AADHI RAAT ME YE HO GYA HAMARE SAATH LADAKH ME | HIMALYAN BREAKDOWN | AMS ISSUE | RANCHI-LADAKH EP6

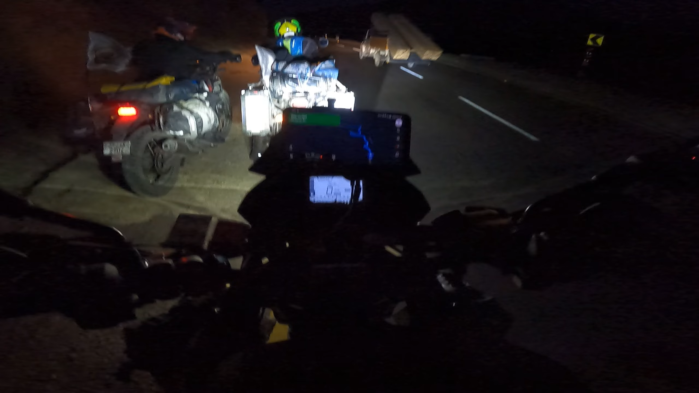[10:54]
सारा लाइटिंग वाइटिंग सेट कर लिए हैं बट मेरा
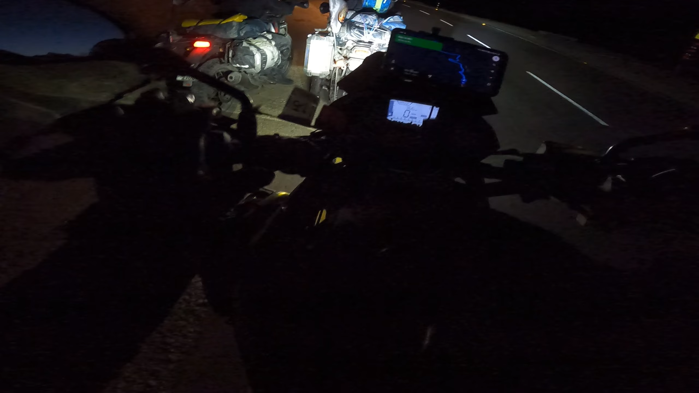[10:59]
ये येलो लाइट जल नहीं रहा है और मैप में दिखा रहा है कि हमें
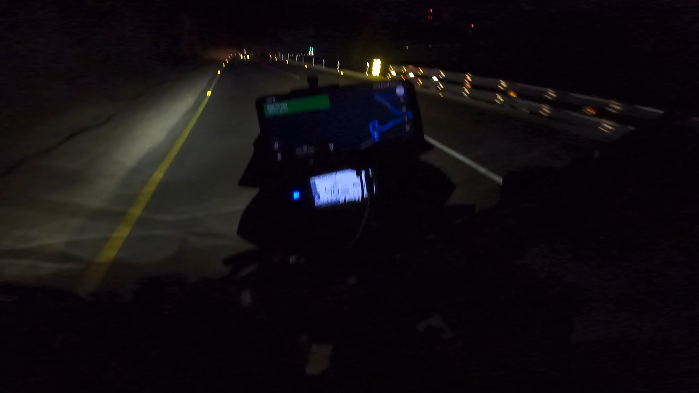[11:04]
चलना है 160 किलोमीटर इस अंधेरी रात में। अगर दिन दिन में ये रोड पार करते तो भाई मज़ा आ जाता, बिकॉज यहाँ का रोड काफ़ी अच्छा है, बड़ा है, चौड़ा है, लीन उन बढ़िया होता।
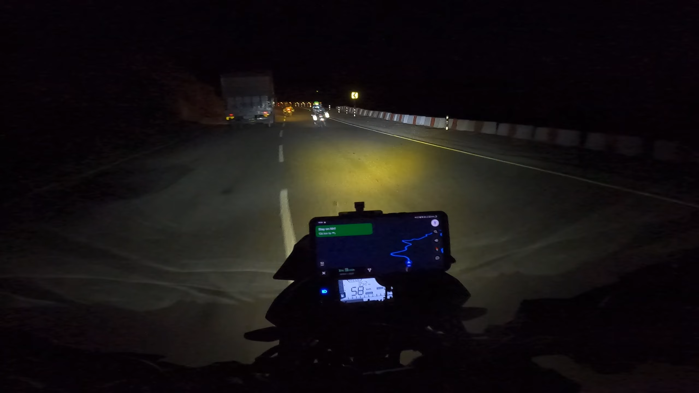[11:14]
बट हम लोग जा रहे हैं रात में, तो हम भाई पूरी सेफ्टी के साथ कोई लीनबाजी नहीं करना यार, क्योंकि ऑलरेडी हम लोग 11 बजे पहुँचने वाले हैं, 10:30 के अराउंड। 2 hours later